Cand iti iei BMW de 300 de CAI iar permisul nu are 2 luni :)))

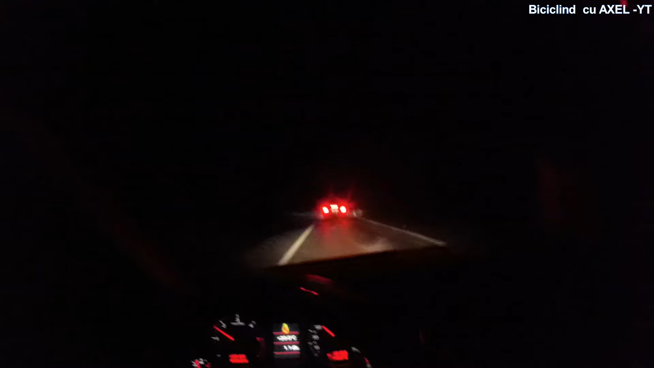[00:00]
Cel mai horror BMW, să-l vedeți, de câte ori omoară frâna. Hai să numărăm. Sper să mai mă țină bateria. După ce că merge cu viteza matizului turbat, odată, de fiecare dată când vede o lumină, omoară frâna, vede o curbă, omoară frâna. Ha, avem 50 la oră, în caz că nu realizați cu ce viteză astronomică ne deplasăm, în afară a localității.
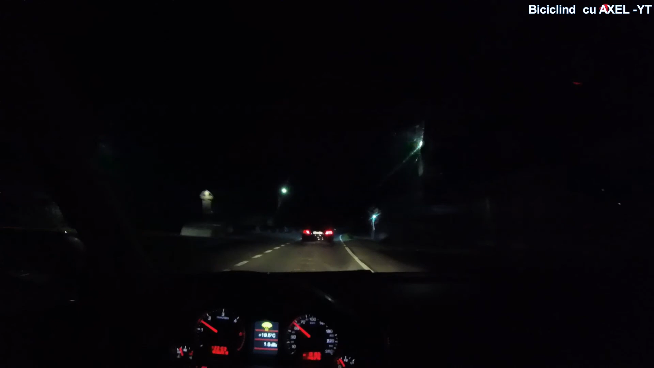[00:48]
E ca un senzor, îți dai seama că vine ceva de pe contrasens, imediat a omorât frâna.